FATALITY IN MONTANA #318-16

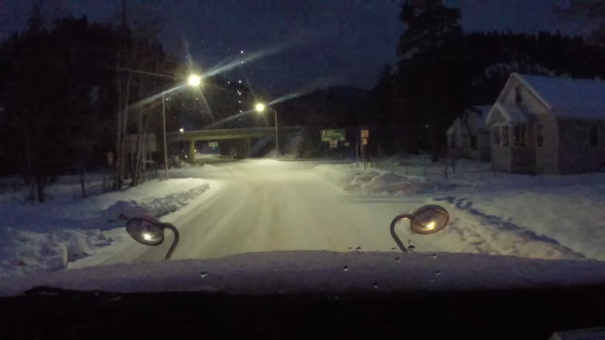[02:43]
Yeah, we got a couple inches last night. Somebody's sending us snow, and I know who it is now. Bless him for it. Bless him for it. See all that new snow?